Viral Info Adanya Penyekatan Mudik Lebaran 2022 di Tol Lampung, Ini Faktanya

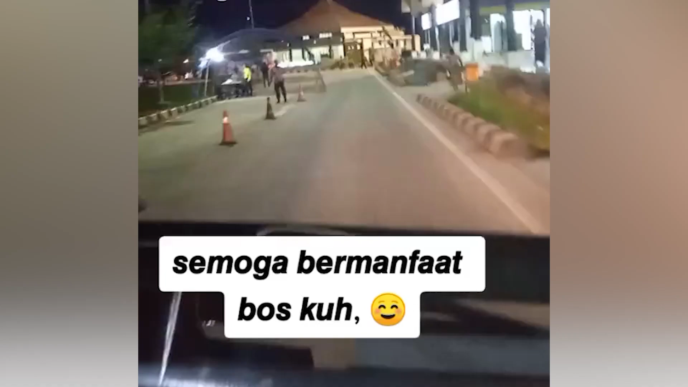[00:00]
Sekilas info buat pemudik yang dari arah Sumatera mau ke Jawa dan arah Jawa mau ke Sumatera, khususnya di Tol Lampung ada penyekatan
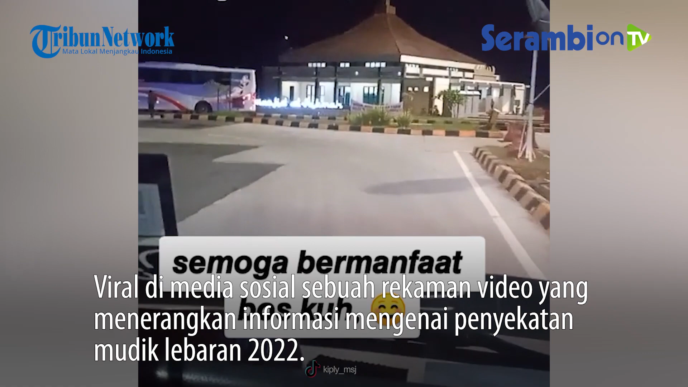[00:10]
surat vaksin berlaku untuk penumpang baik mobil bis maupun mobil pribadi. Lengkapi surat vaksin Anda, ikuti aturan pemerintah agar selamat sampai tujuan.
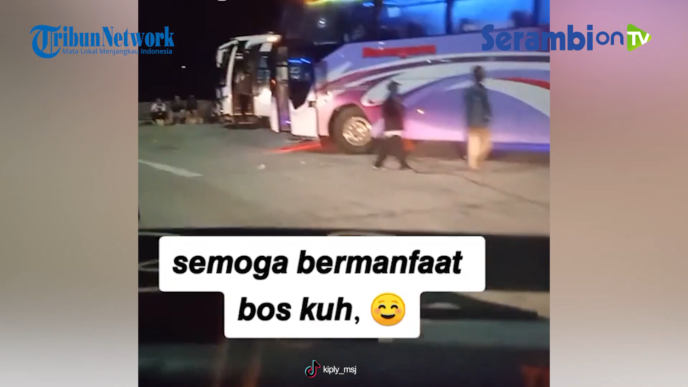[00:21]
Terima kasih. Untuk abangku, ini aku rekam semalam bang, tanggal 22 bang. Kalau abang seminggu 3 kali, aku seminggu bisa 5 kali ke Jakarta PP bang.
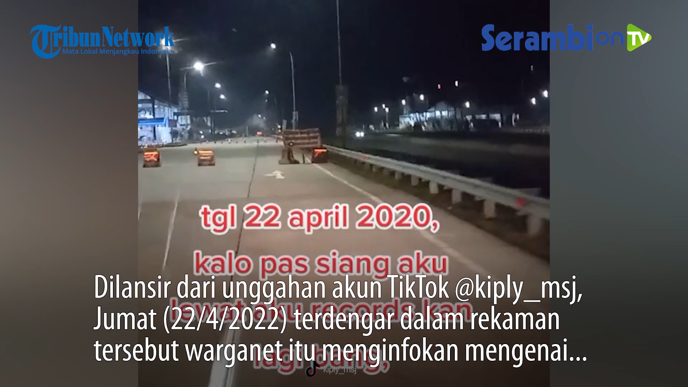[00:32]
Ya, itu bis Damri bang. Semalam satu kapal sama aku, dia itu diberhentikan tuh bang.